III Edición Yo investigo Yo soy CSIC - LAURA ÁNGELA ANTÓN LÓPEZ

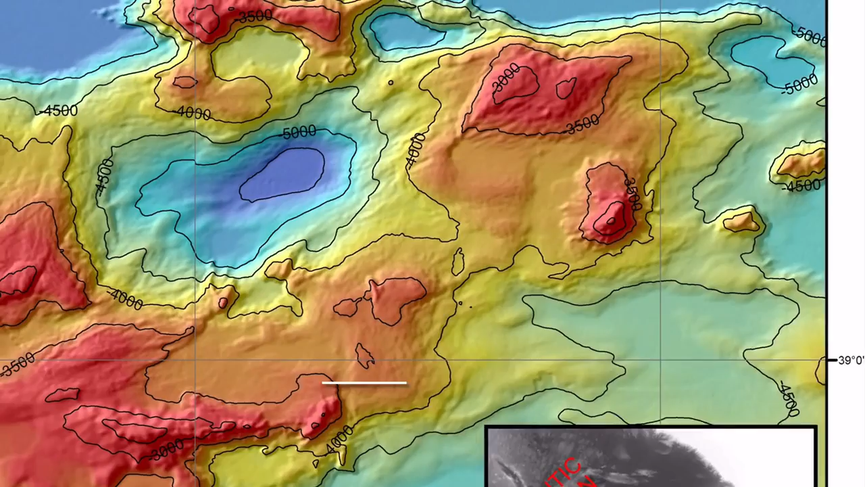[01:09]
Aquí, dentro de la cuenca de la montaña submarina, recuperamos un testigo de 23 metros de longitud.
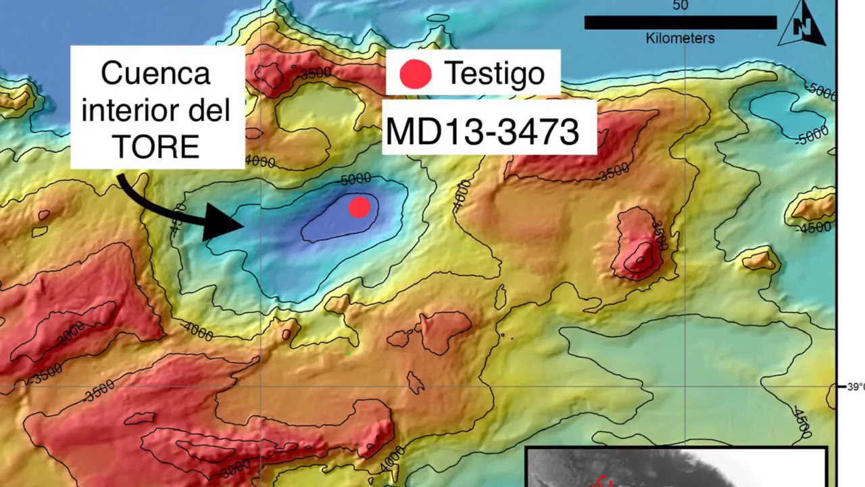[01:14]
Es decir, un tubo penetra en el fondo del mar y extrae los materiales que hay en el subsuelo marino,